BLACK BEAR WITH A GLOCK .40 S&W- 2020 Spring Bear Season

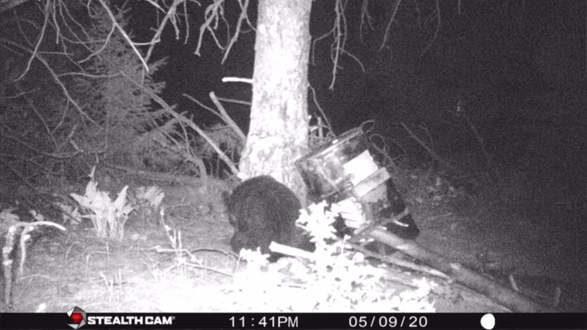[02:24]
Then we have two other bears.
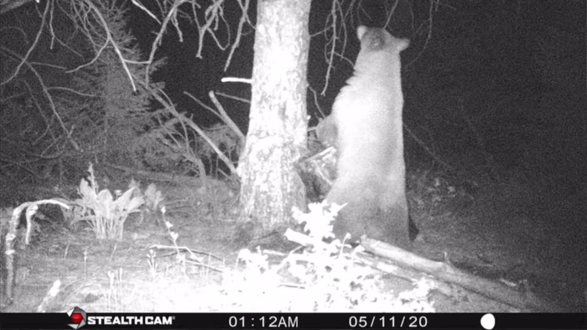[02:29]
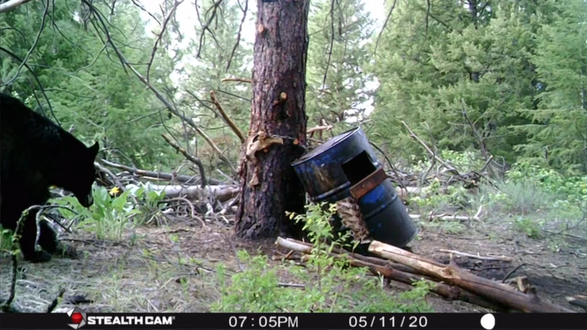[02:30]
Looks like a medium size like black bear and a bigger brown bear.
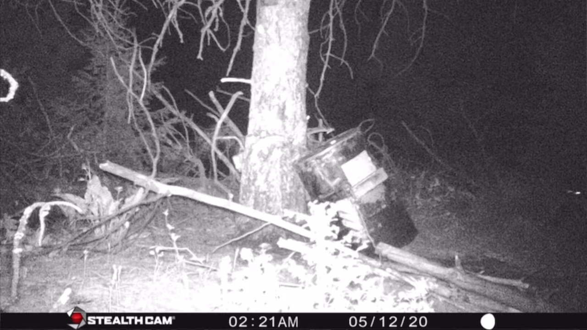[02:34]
And then last night just before shooting light
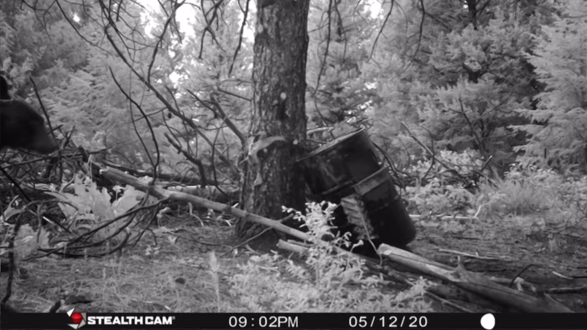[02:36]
was over
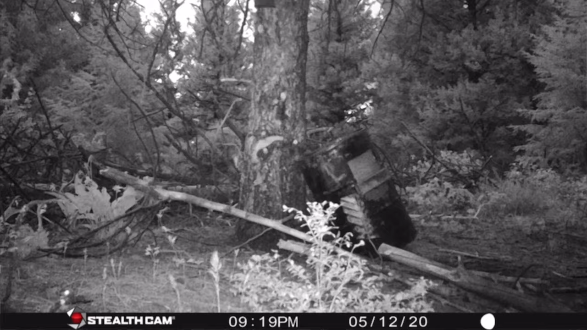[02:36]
we got some pictures of what we think might be a new bear. Looks like a bigger brown bear so me and my wife Diana are up here tonight.
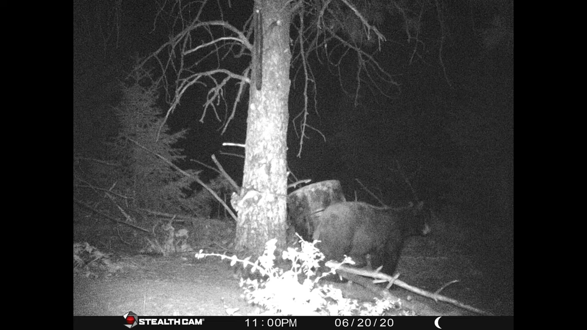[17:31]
I'll show that right here. The bear is actually looking because it can hear us. And then also I got confirmation this morning that the bear I shot is still alive. That's good. Um, as you can see here in the photos, this bear that's been coming into the bait has a hole right where I hit that bear and then he has another hole coming out the front of his chest.